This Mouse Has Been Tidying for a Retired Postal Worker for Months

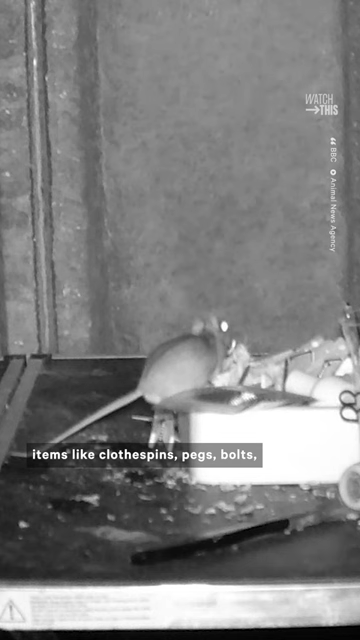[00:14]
bolts, and other little bits of hardware neatly into a box.
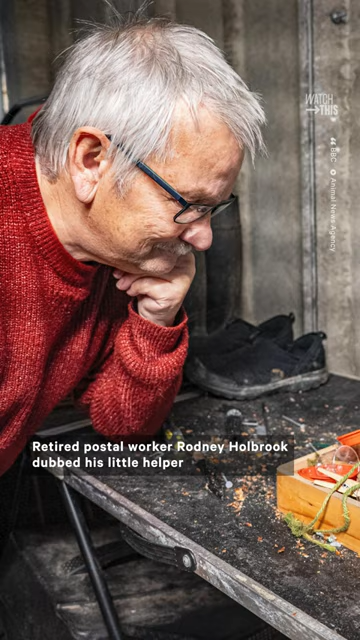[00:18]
Retired postal worker Rodney Holbrook dubbed his little helper
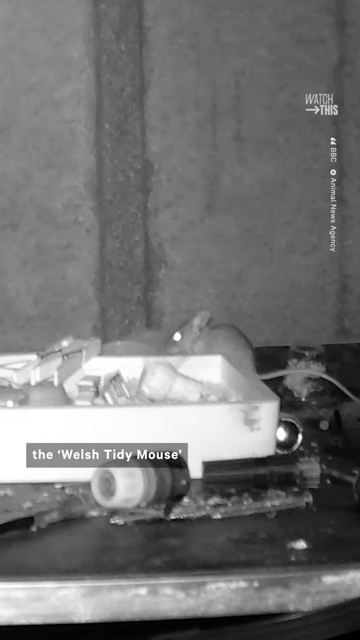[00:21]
the Welsh Tidy Mouse and believes the creature has been collecting items for two months.